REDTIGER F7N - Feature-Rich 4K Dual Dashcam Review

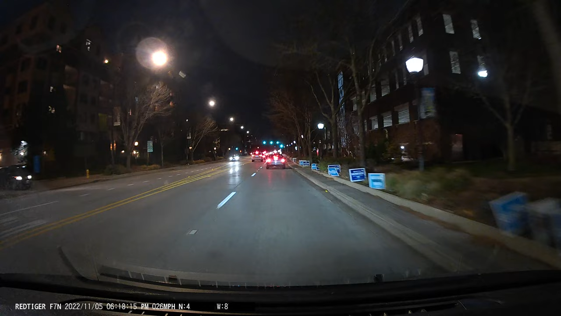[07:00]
The front camera uses a Sony Starvis sensor and copes with the low light situation well. With limited light, we can still get a good amount of details and the image isn't completely washed out.
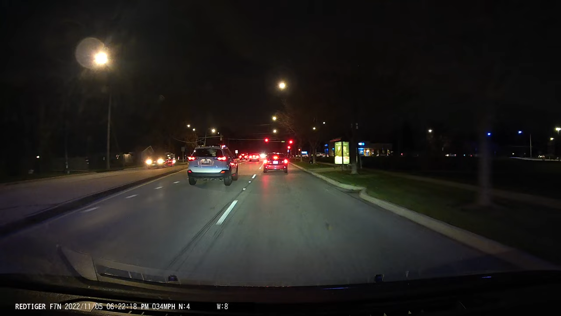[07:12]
Overall, I think the front camera has done better than most cameras in this price range and as good as some 300 cameras I've tested before. The only complaint, once again, is the lower frame rate.
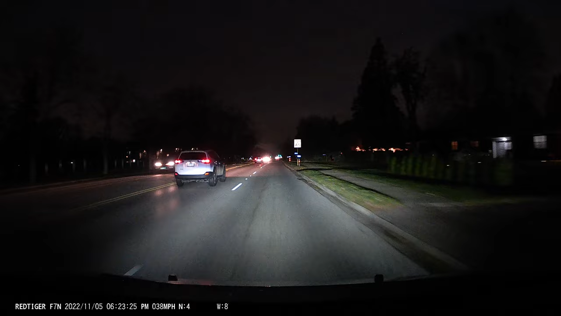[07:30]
The rear camera can deal with the huge differences of light when the headlights are pointing right at it, but it does well in most other situations.